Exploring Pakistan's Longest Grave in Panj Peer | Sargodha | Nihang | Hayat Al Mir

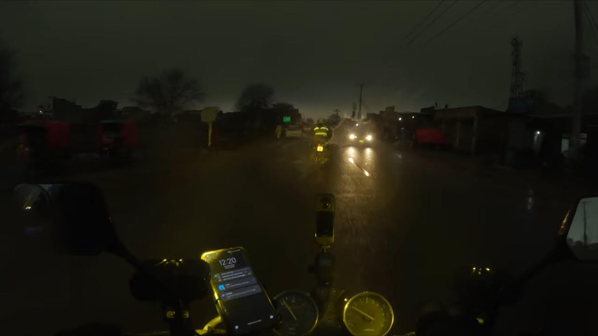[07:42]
یہ دیکھیں جی دن کا ٹائم ہے اور دیکھیں آپ کیسے رات ہو گئی ہے بارہ بچ کے بیس میں ڈھوئے ہیں دوپیر کے اور دیکھیں آپ فل اندیرہ چھا گیا ہے جہاں کیا سین ہے یہ